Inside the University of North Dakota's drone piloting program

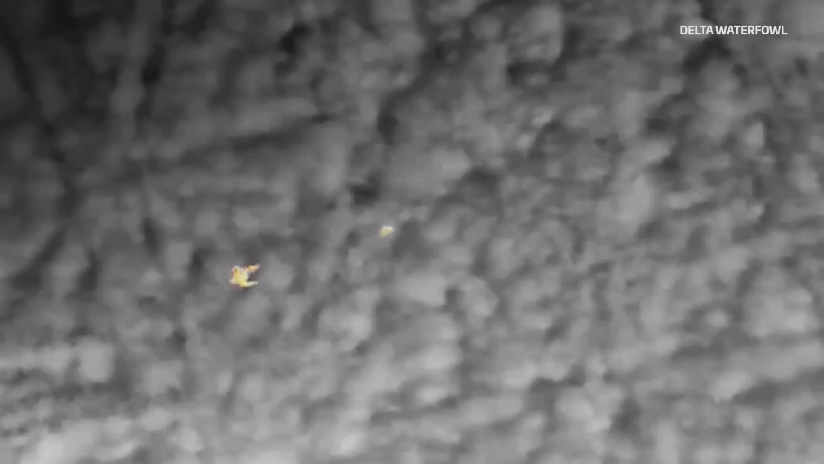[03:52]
They would go out, drag the chain and when the duck flushed they would go out and actually dig through the grass and find the nest.
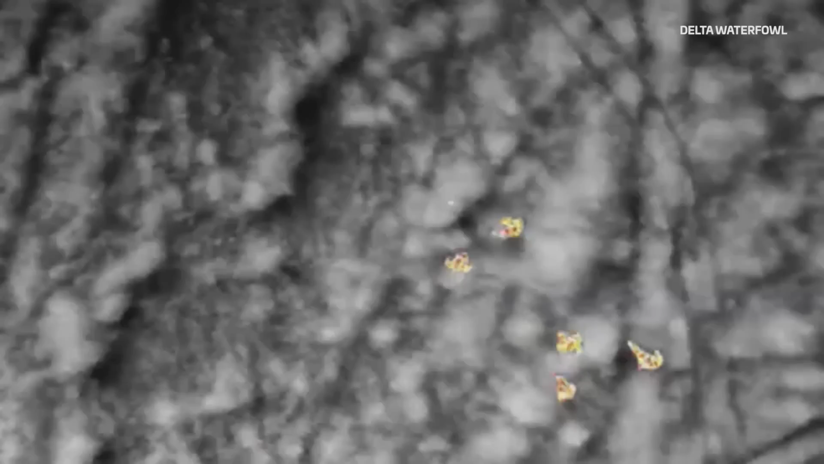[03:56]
Where we with the drone just went out, saw the heat signature and said there it is.
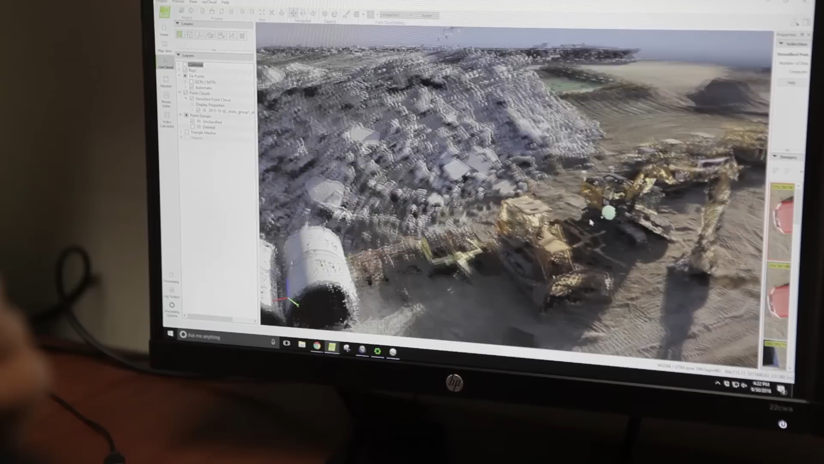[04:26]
Gravel Yard might use the three dimensional model that we make of the surface to identify how much gravel is in a pile that they are trying to measure.
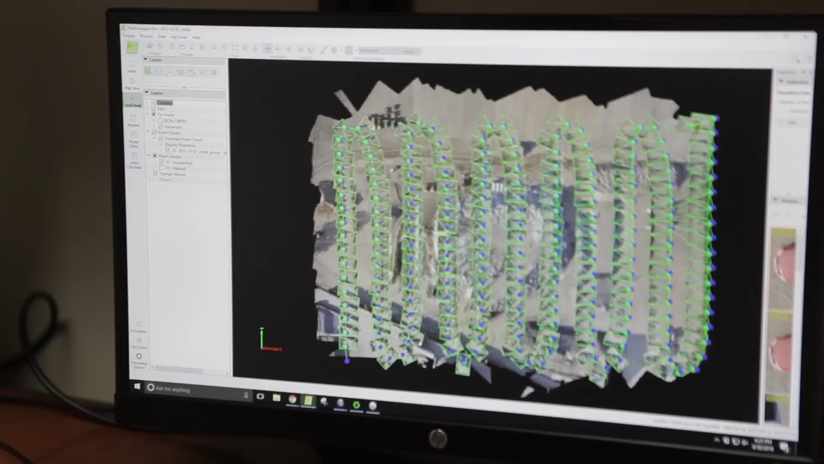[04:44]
really help people especially in the surveying and engineering world take the data that is coming from our products
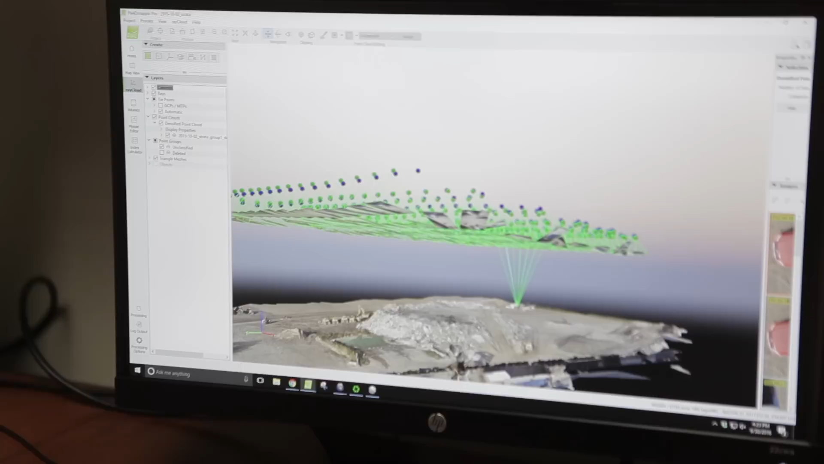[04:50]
and just allow a fully automated workflow
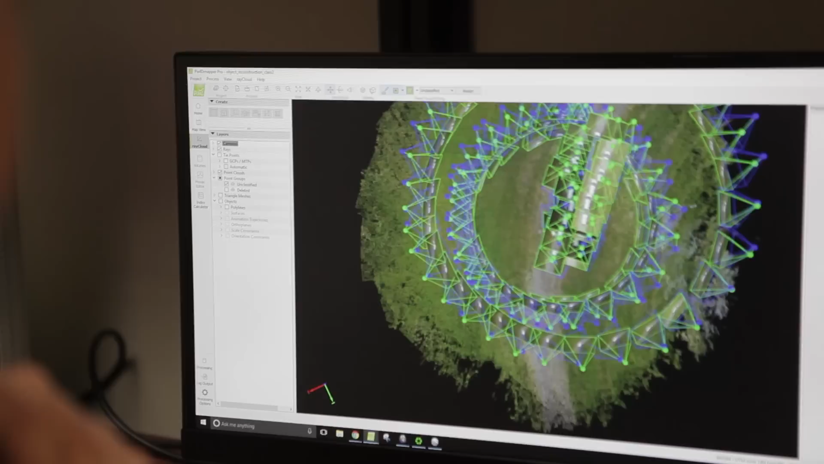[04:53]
and really enhance the usability of the type